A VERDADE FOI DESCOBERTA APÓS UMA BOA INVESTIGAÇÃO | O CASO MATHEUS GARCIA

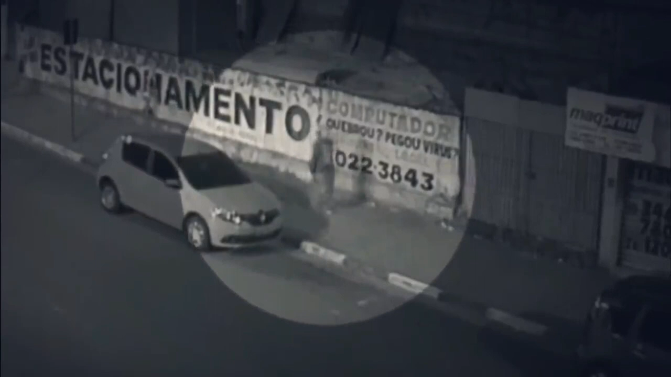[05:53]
Uma dessas câmeras flagra o momento em que o criminoso atravessa uma rua para ir em direção ao local em que Matheus estava.
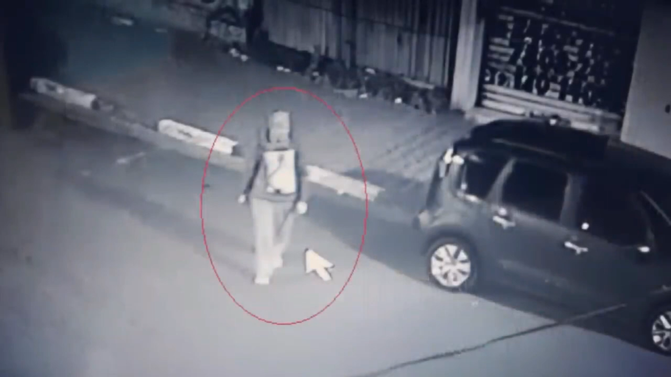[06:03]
E foi através dessas imagens que a polícia conseguiu identificar o criminoso.